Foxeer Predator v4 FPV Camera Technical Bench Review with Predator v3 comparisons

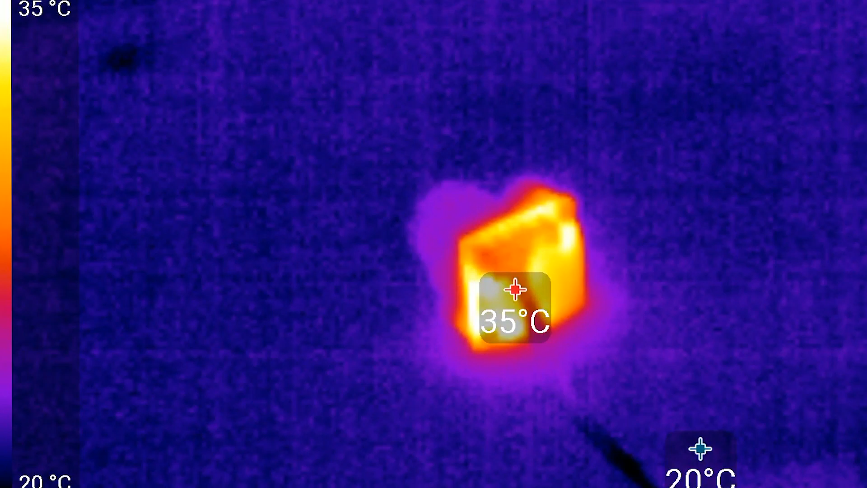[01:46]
On screen: scale top 35°C
Over a five minute period, this camera slowly increases temperature to 47 degrees Celsius, which is the exact same as the V3, and well under any temperature I would be concerned about.